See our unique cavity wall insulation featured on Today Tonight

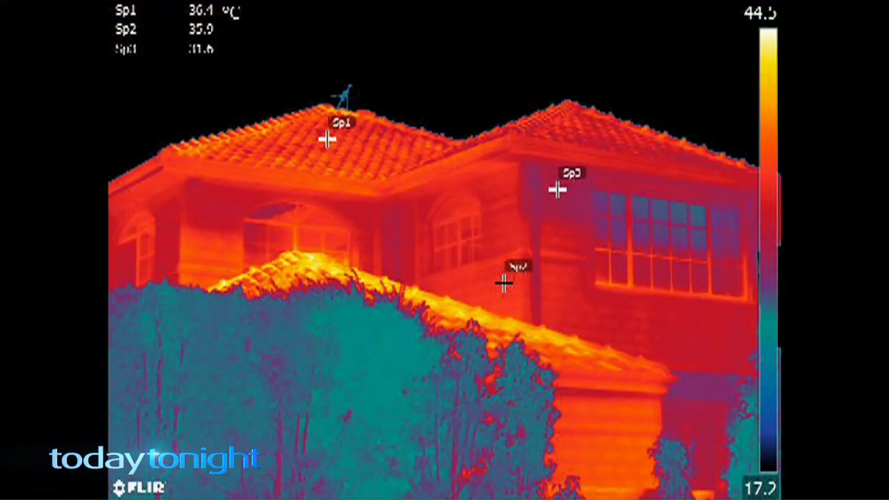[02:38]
While this ordinary roof shows up at 36.4 degrees, this insule guard painted roof was just 23.5.
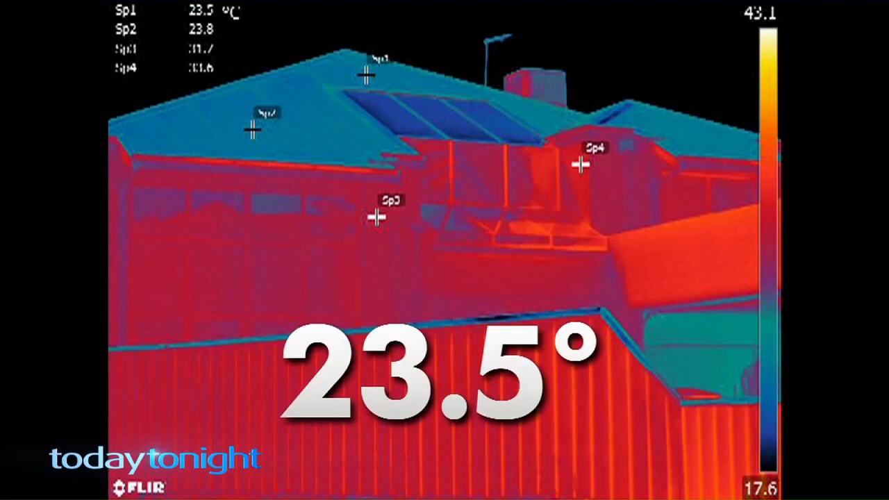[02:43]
It costs the same as normal paint and Gerard reckons it really cuts down aircon use.